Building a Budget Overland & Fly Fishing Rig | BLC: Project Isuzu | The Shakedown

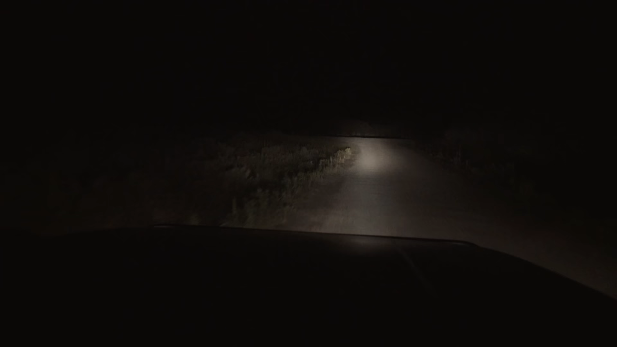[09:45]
yeah we've got a we've got a right hand turn up here um we're gonna